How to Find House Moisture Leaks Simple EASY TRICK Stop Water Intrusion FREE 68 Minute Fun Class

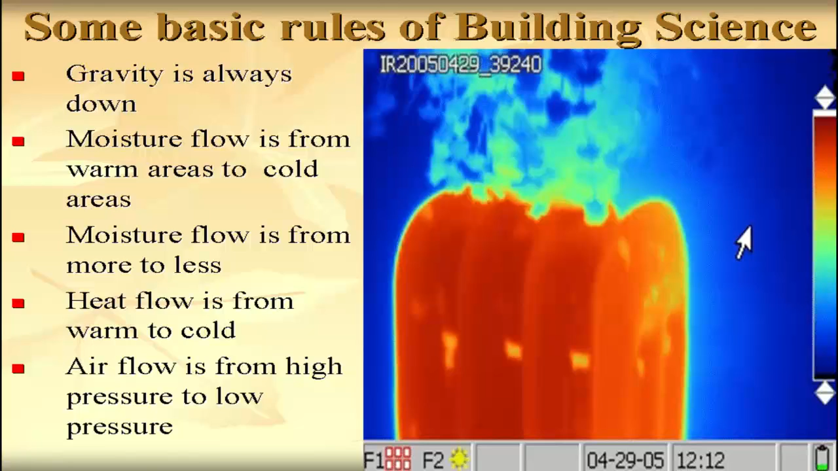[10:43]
Moisture flow is from warm areas to cold areas. Moisture flow is from more to less. Heat flow is from warm to cold. Air flow is from high pressure to low pressure. A few more rules. Moisture rises because it's lighter than dry air. A lot of people have a hard time with that, but that's why we have clouds, and that's why it rains, because the moisture evaporates. It's lighter, and it evaporates. And so, moist air rises. It was a great example.
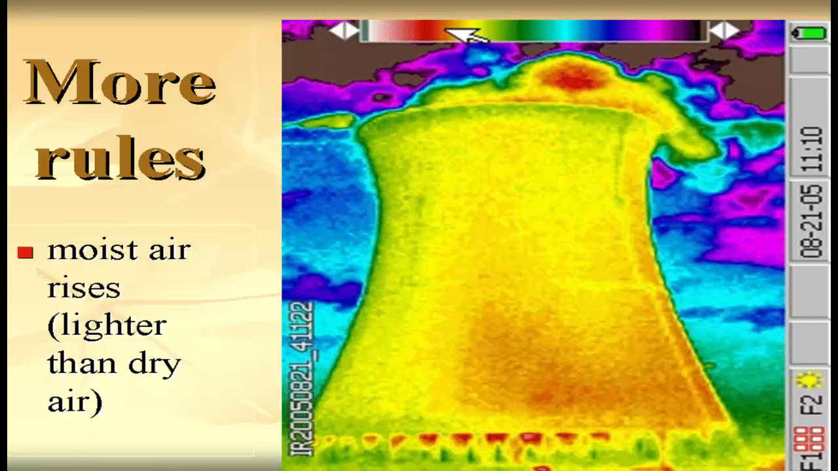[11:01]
People don't think about it, but moisture can rise in your house as well.
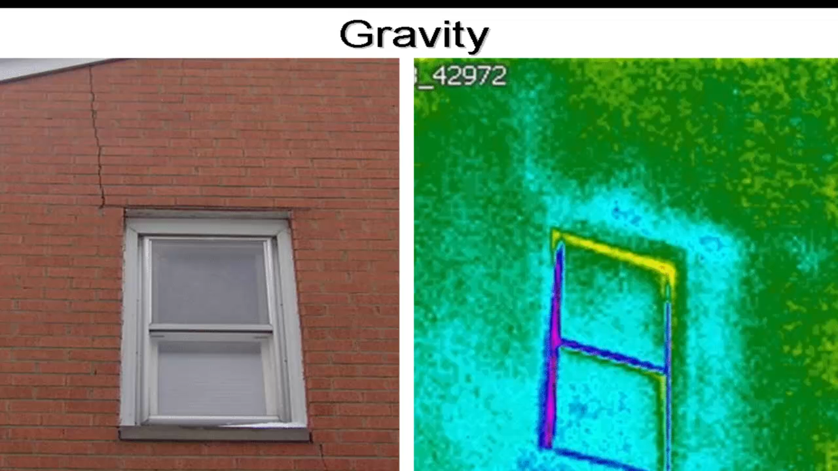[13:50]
You know, some people call these lintel cracks. But anyways, water will get right into that crack and run around the window. And the thermal image, you can see the colder rainwater, it's kind of getting absorbed in the brick through the crack. And that can lead to moisture intrusion. Surface tension, that's another way water gets in the homes. And this is kind of a weird example, but it's surface tension.
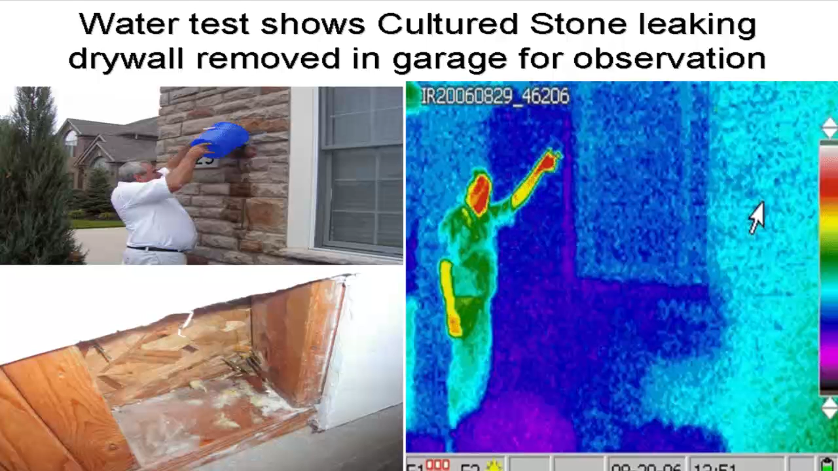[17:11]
And if you look at the thermal imaging after I dump the two gallons of water, you can see where it went. None of it went to the ground. It all got sucked in, and there's your window. The hole, it's all full of water. Now, with that water just sitting there, and it's supposed to drain, and this particular house, it wasn't draining. They were complaining about musty mold odors in the home. So in the garage, this is the garage area, I cut a hole in the wall. And after like about 10 minutes of this, water was dripping through the staples inside the wall.
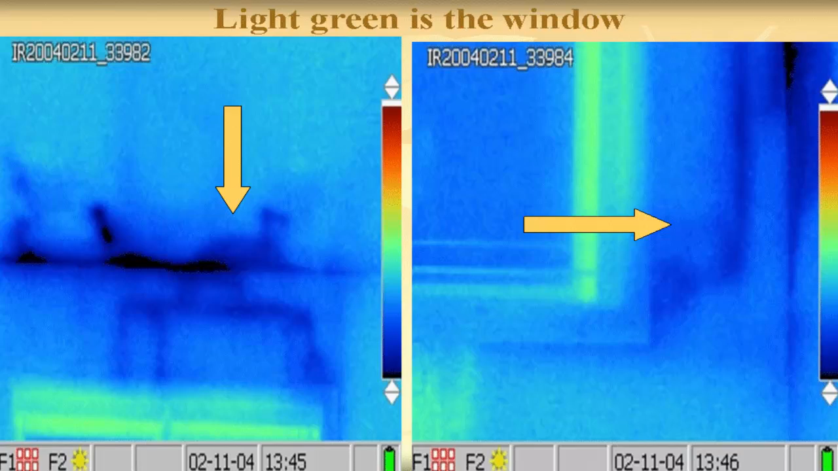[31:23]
It runs down the wall underneath the tub, across the floor, into the first floor ceiling.
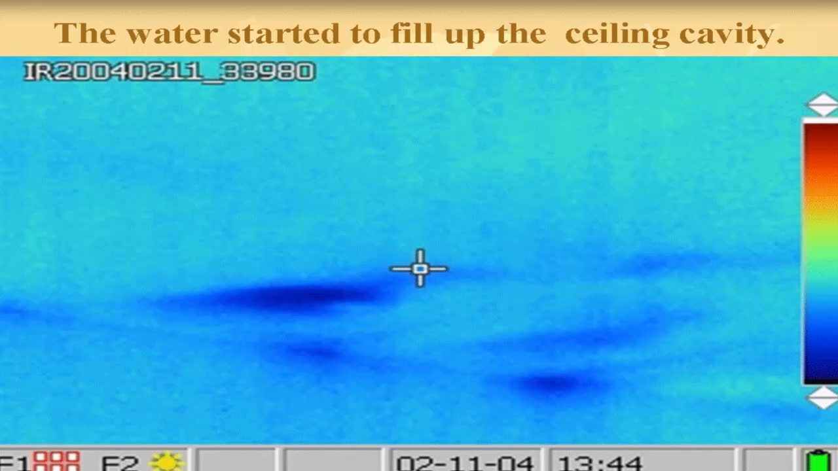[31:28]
There's our first floor ceiling. There's our fan. You can see the darker areas. That's cold water puddling up and then the fan has a hole in it, right? Because you've got to have electricity coming through so that's why it drips through the fan and of course,
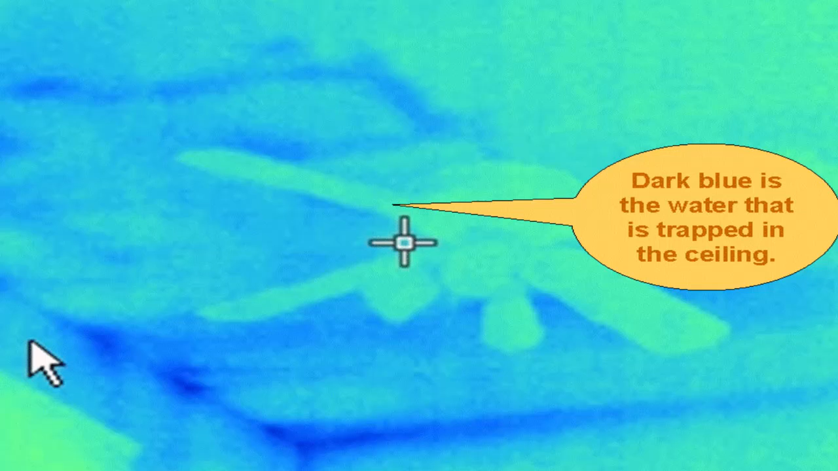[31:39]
you know, it's going to keep leaking and so we basically told our clients, hey, you know, maybe we've got to add a little more softened ventilation. We need to improve the attic insulation. We need to add ice cables and the ice cables are always a repair.
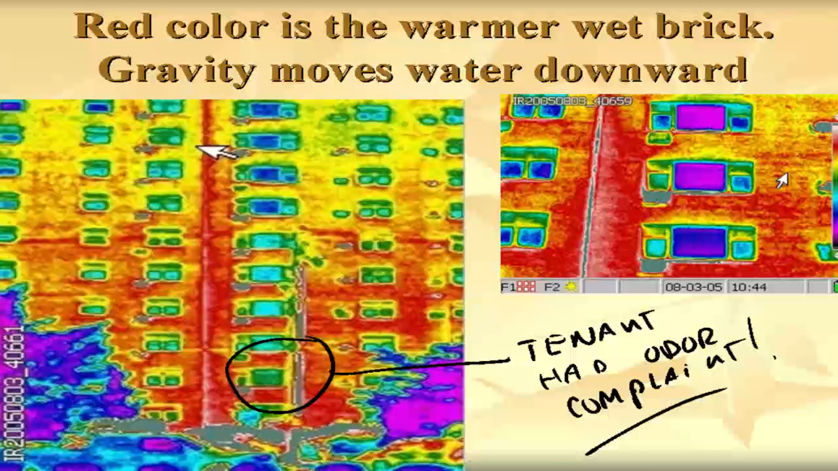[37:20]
and sure enough we went across the street took a photo right after rain the sun was on you can see the heated brick that's moisture in the brick and it's causing vapor diffusion and she also had vinyl wallpaper and what she was smelling was the vinyl wallpaper the odor and the mildew now other interior house problems can cause problems such as condensation mold rot deterioration wood destroying insects odors so dew point temperature
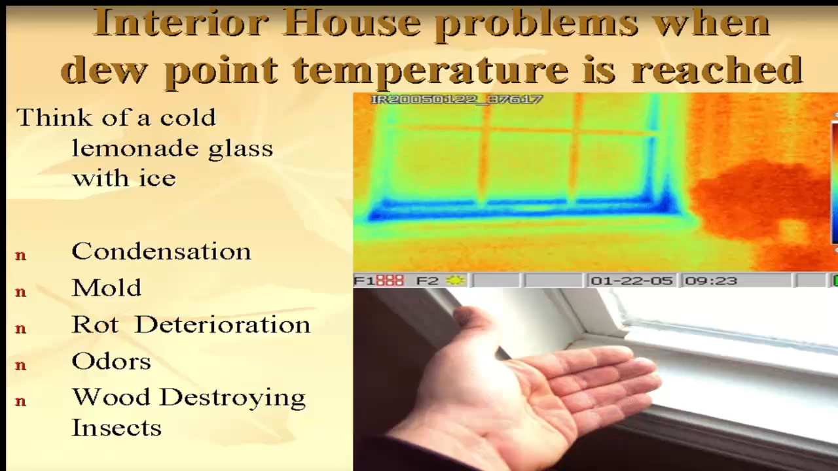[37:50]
once you reach dew point temperature condensation occurs and all these things can happen it's kind of like holding your lemonade glass on a hot summer humid day and water starts dripping off the glass it's the kind of same thing this could be happening
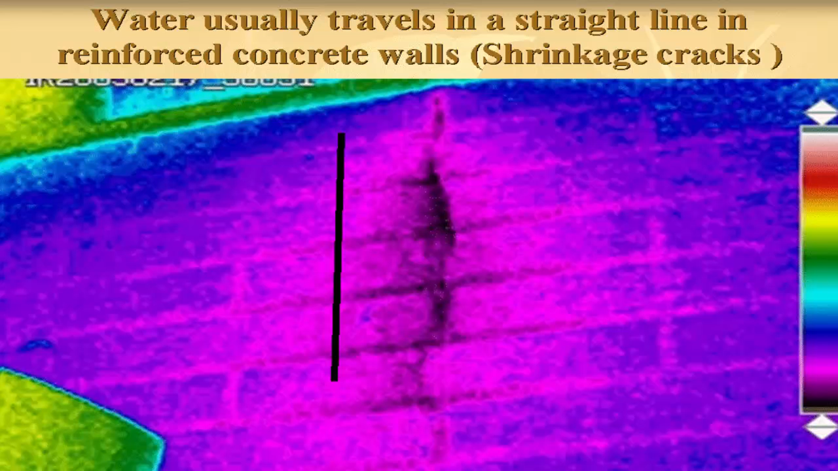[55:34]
whereas concrete a lot of times it leaks right at that crack and so it usually reinforced concrete leaks are easier to fix I probably wouldn't call a waterproofer for this I would call a epoxy injection contractor here you see the gutter is dripping leaking here you see a shrinkage crack
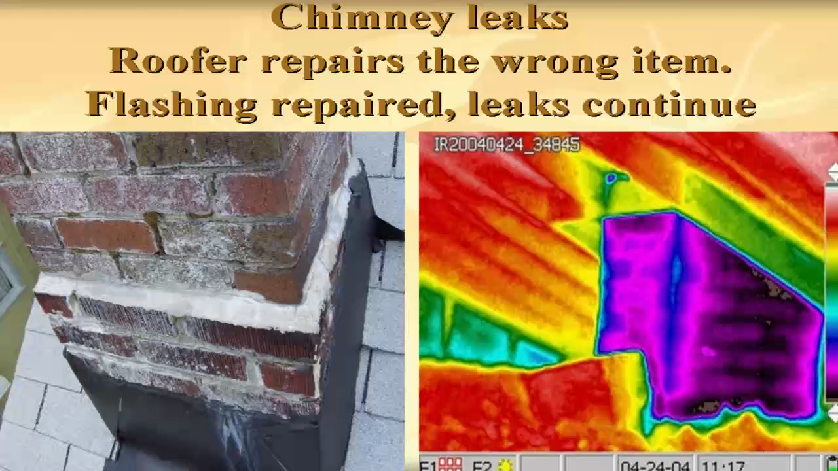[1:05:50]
guy on sealing and here you can see where they try to seal it and flash it but that wasn't the problem the infrared is actually showing you the water